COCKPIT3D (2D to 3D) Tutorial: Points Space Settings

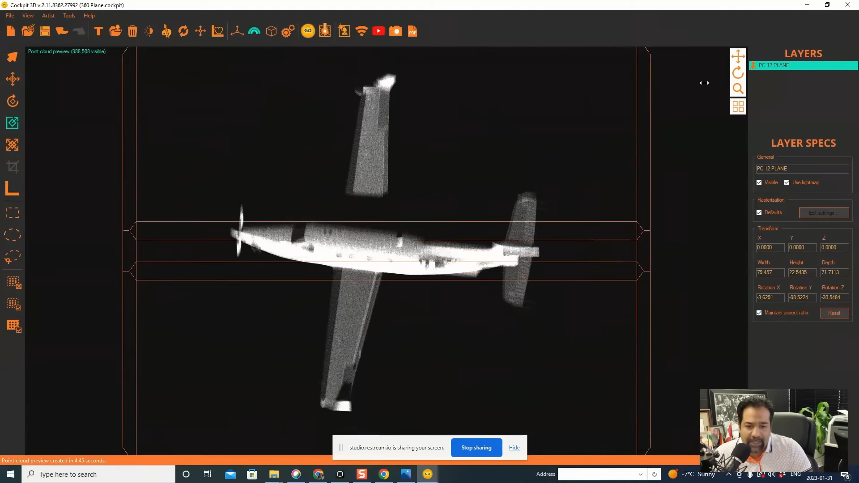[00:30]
having the correct geometry which you have here but two is preparing this geometry so that it is correct